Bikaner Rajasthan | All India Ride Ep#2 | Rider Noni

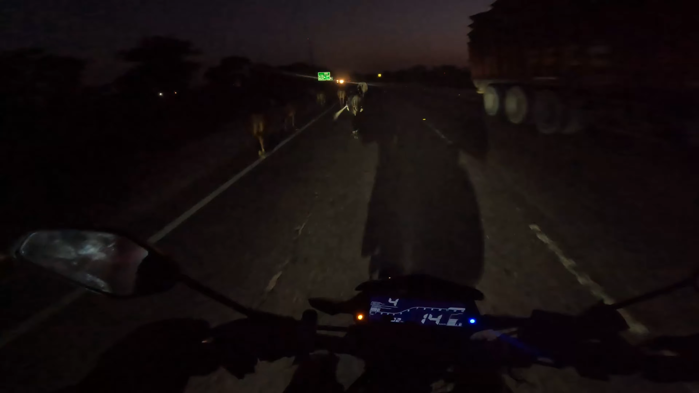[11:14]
तो रात तो काफी हो गई है लेकिन यह जानवर यहां पर ब्रास्ते में टहल रहे नंअ ये एक ब़त बड़ी समैस्या है तो यसी जगावें में यह राजस्त्तन न्की रोड या यह � कि और
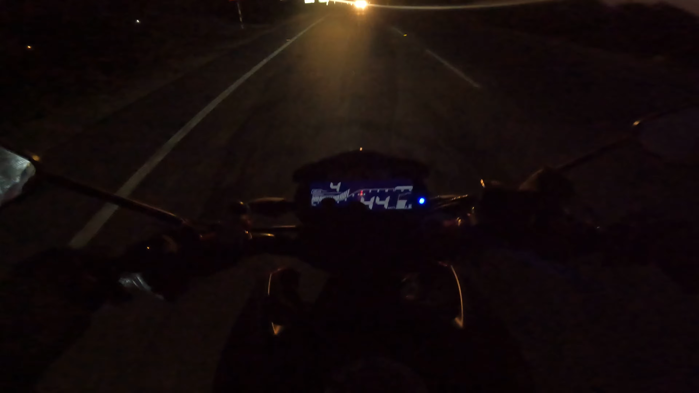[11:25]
भी जगे हो सकती है जब भी आप जब भी आप राइट करते हैं तो जड़ा इस चीज का दिहान दीजिए यह
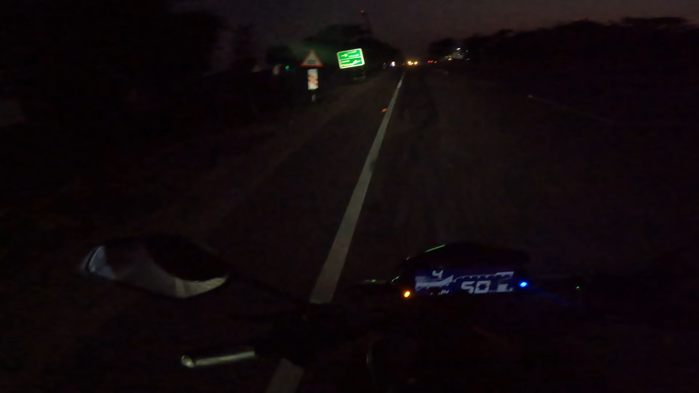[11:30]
लोग बिल्कुल अंदा दुन रास्ते में वाक कर रहे हैं में हाइवे में और कई सारे ऐसे पशू
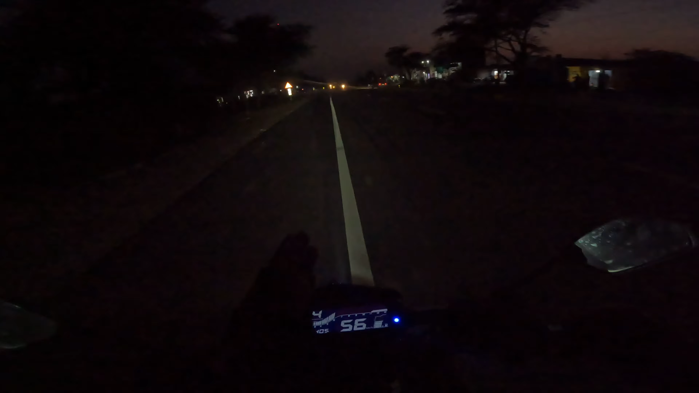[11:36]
और चटे-चटे जीव जानवर मुझे रास्ते में एक्सि
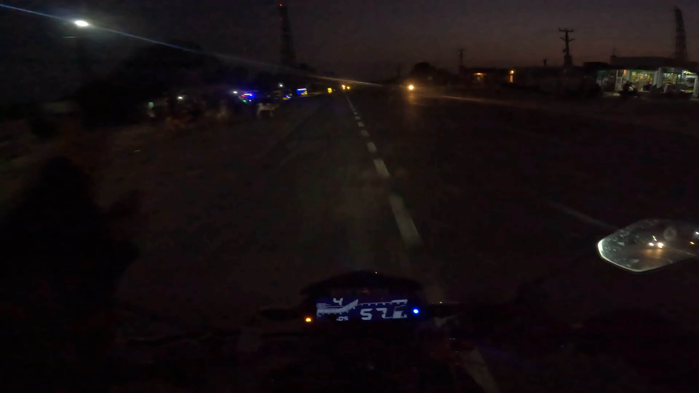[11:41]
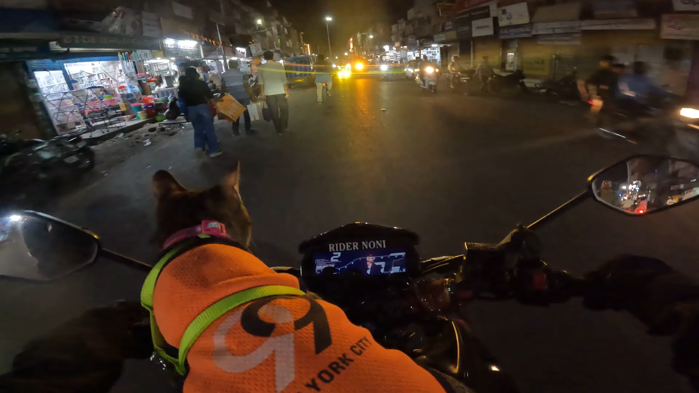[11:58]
काफे भीड मार्केट में शाम के टाइम तो वैसे जनरली हर जगे भीड होती है तो अब्रा रूम मिल गया है यह है तो अभी